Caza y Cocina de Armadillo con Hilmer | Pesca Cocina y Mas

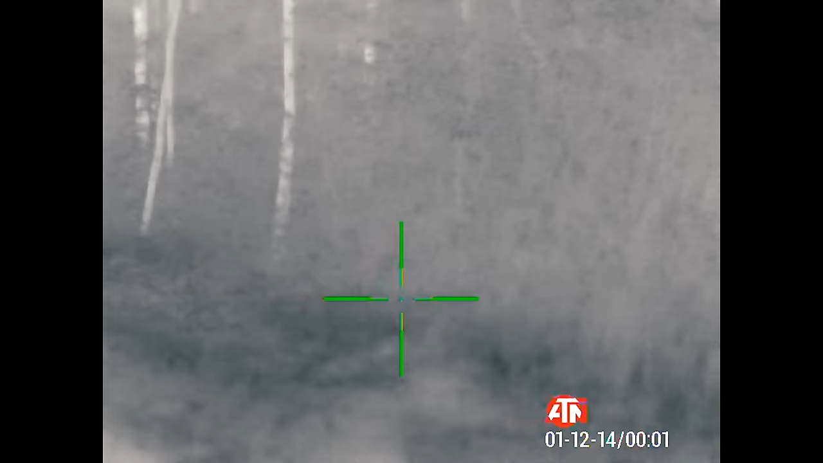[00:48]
viejo. ¿Van peleando? No, van peleando. Ahí tengo el 22, viejo.
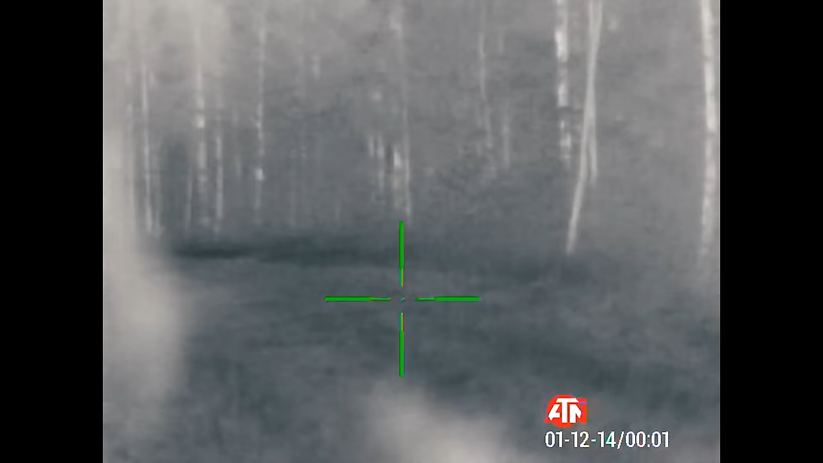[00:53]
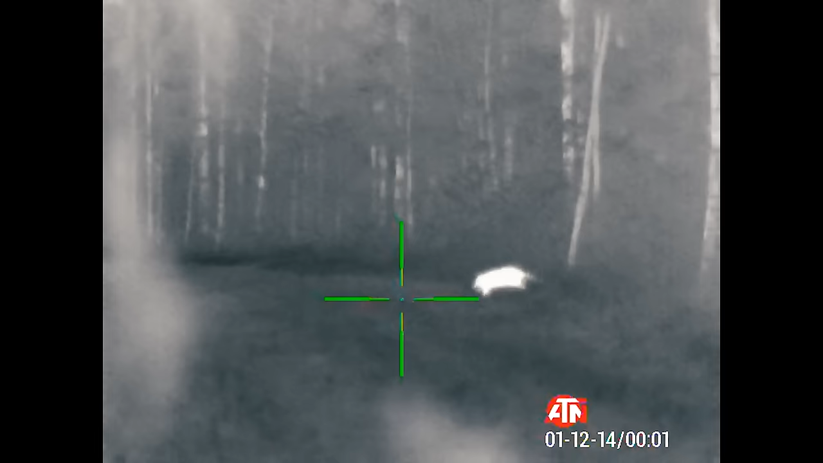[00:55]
Se cruzaron, se cruzaron. Se cruzó uno, va por detrás del camper.
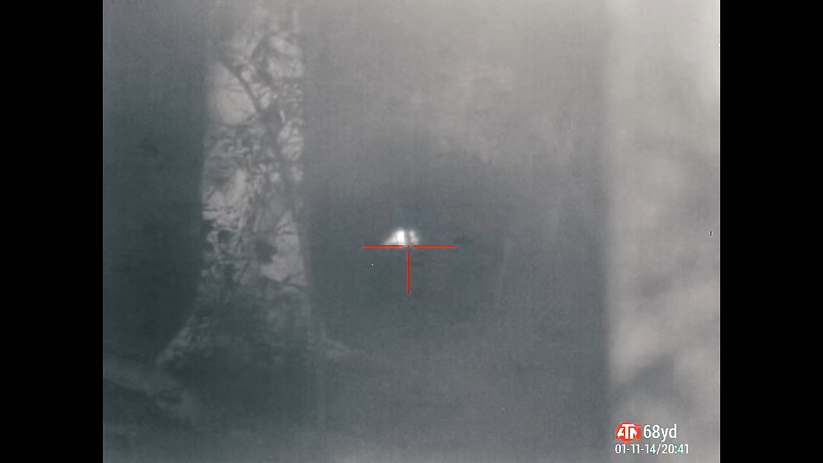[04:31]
Yo creo que le di, vio.
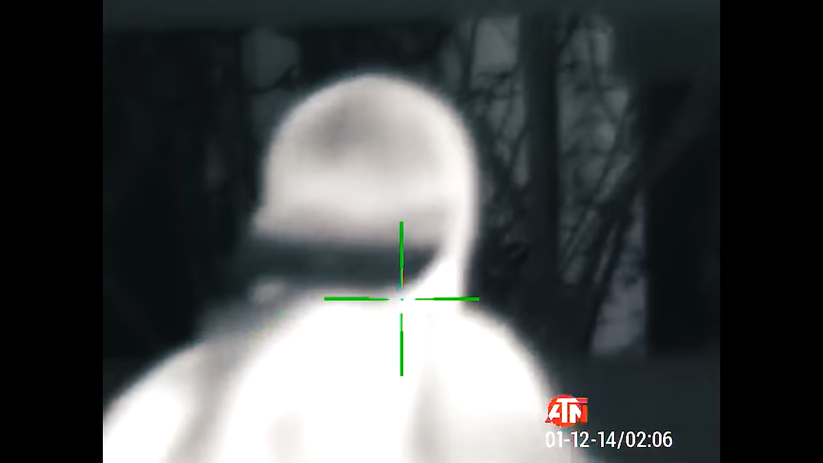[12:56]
No lo veo a él por.
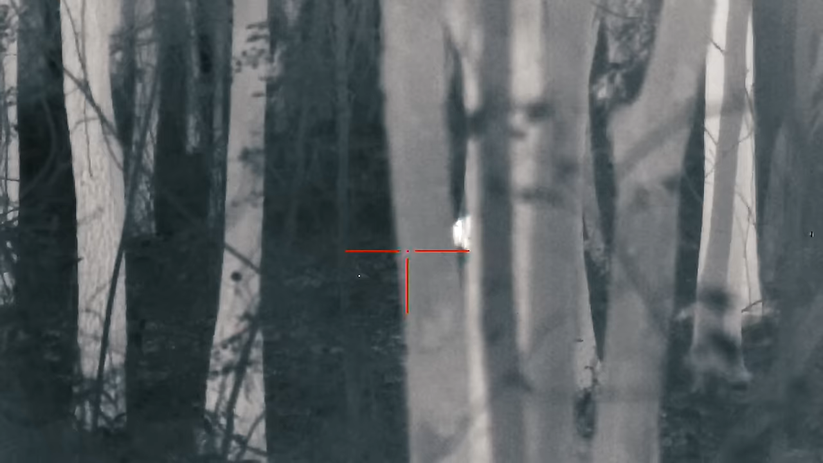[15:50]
Mire la sangre, cómo se ve. Qué impresionante estas miras, va. Sí. Wow.
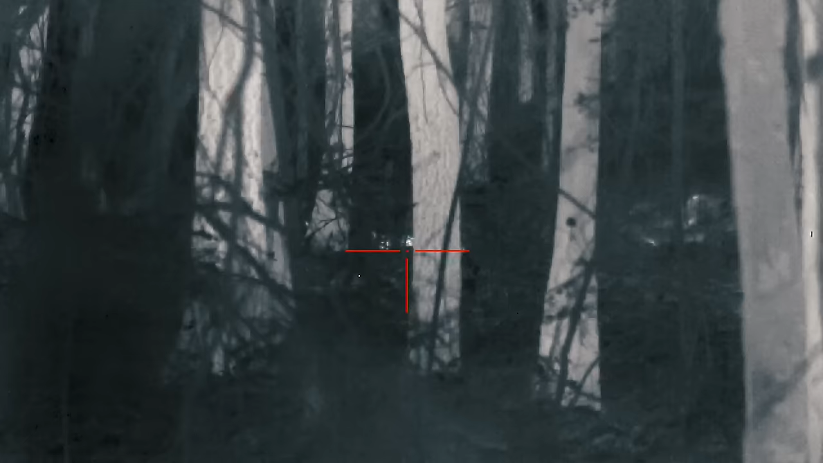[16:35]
Ahí peta, tío. Ahí están los chicharrones ya. Increíble la caza de armadillo, que bastante impresionante.